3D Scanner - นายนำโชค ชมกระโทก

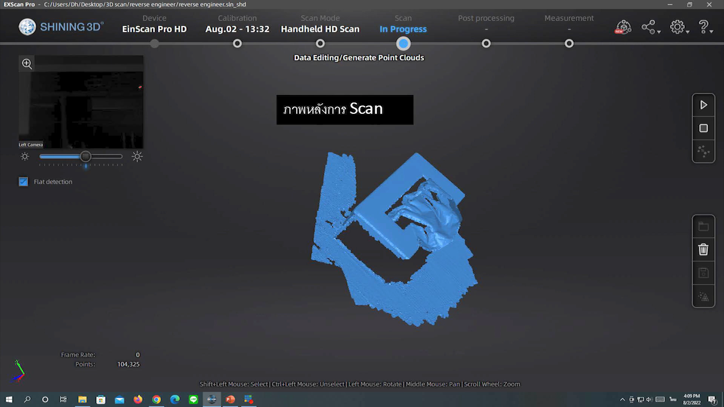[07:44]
มันคือกล่องกระดาธิจู้ครับ สแกนมาไม่ครบ
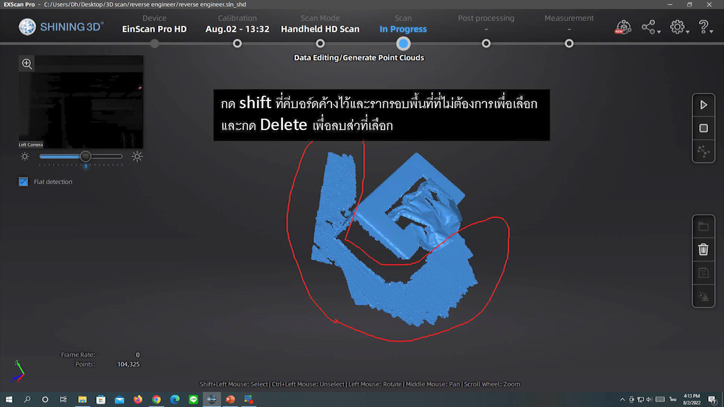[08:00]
ในวงสีแบงที่เห็นมันเป็นพื้น เป็นพื้นโต้นะครับส่วนที่เหลือคือกล่องกระดาธิจู้ในที่เนี้ยผมจะทำการลบ ในตัวพื้นที่ผมนได้好ก황ออก
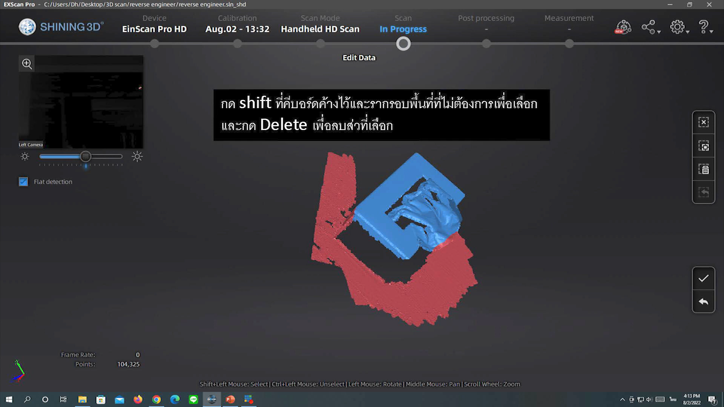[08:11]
วิถีการลบกดชิ้นต์และลากวงล่อพื้นที่เราไม่ต้องการและพอมันได้ไปสีแelas расําล่วงรอ despuésกด deleteส่วนนั้นก็จะหายไป
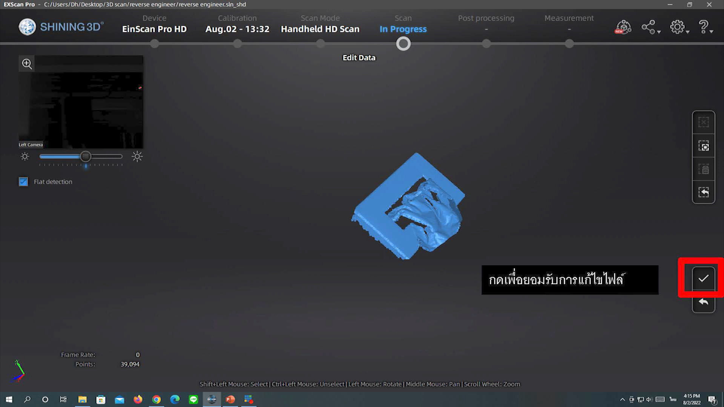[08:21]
ขอสร้างไฟล์เสร็จ แล้วกด ติ๊ก อุง นะครับ